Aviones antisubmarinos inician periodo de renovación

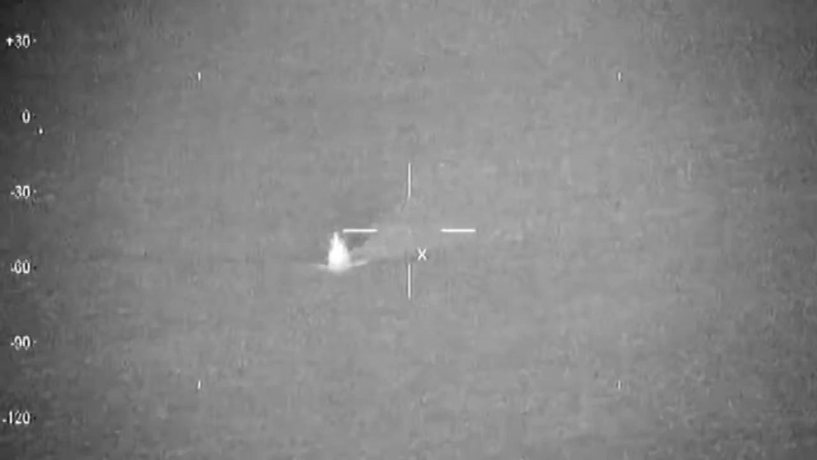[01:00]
Tenemos sensores infrarrojos que permiten detectar la fuente del fuego,